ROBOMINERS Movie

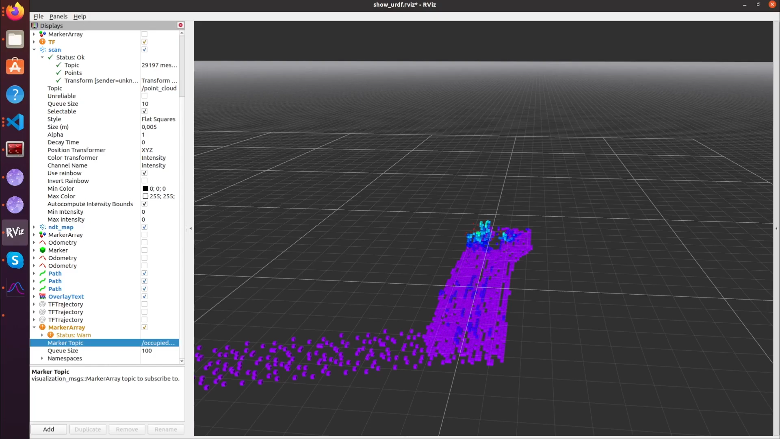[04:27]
a 3D model of the terrain can be built. The model works like a map for autonomous navigation.